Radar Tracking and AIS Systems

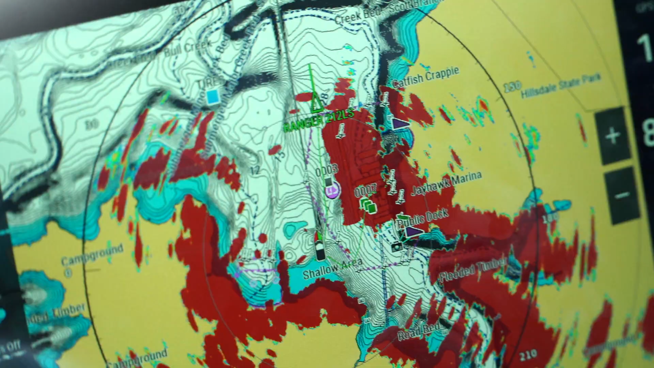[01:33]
So now that boat has exited the geofence where it is a considered safe and active target.
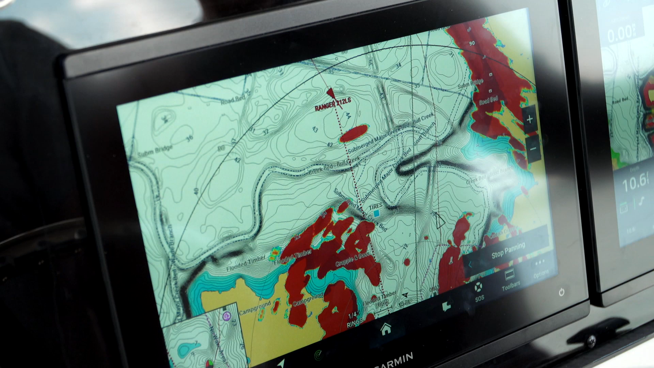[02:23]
And don't be surprised, you will see a sinking boat right down here. In 33, it's counting us down to when we will have that intersection or collision.
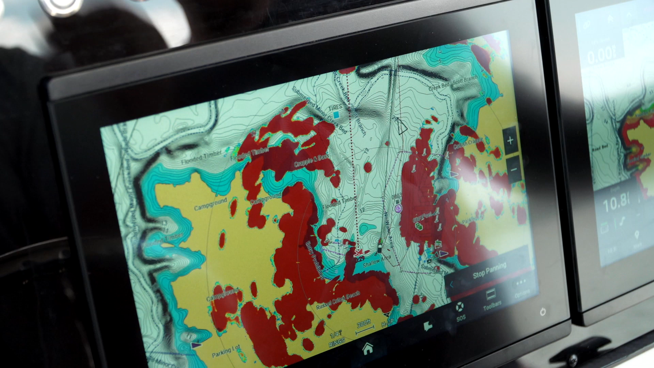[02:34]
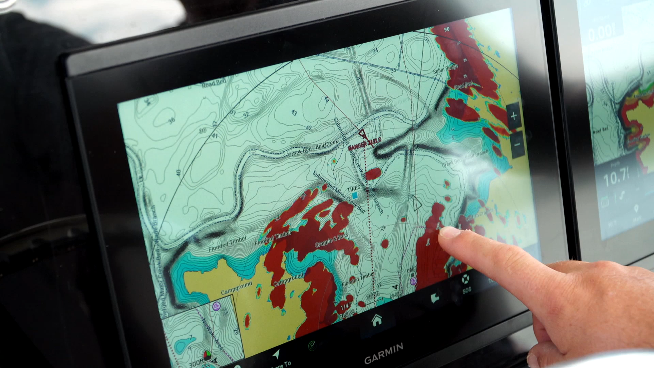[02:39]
So we're just going to follow him on the radar target.
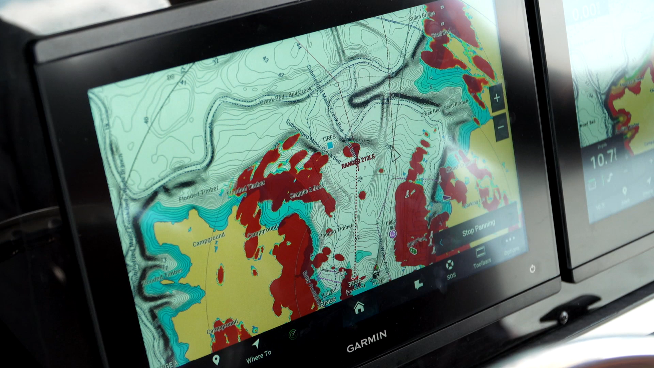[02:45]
There they are. They intercepted again.